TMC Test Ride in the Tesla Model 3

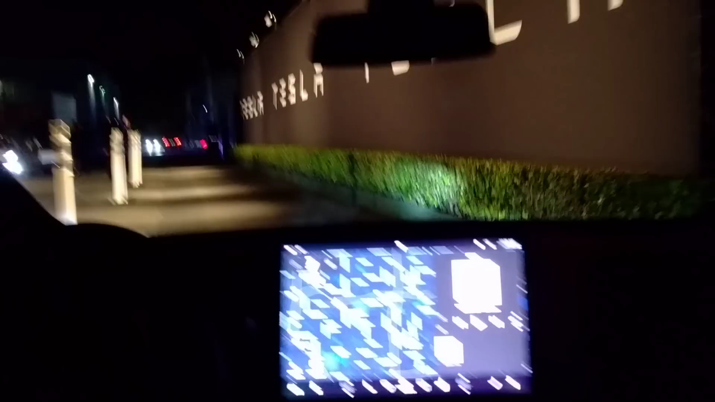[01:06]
Yeah, but now we have this building, but I'm going to take you on the same road we did back then.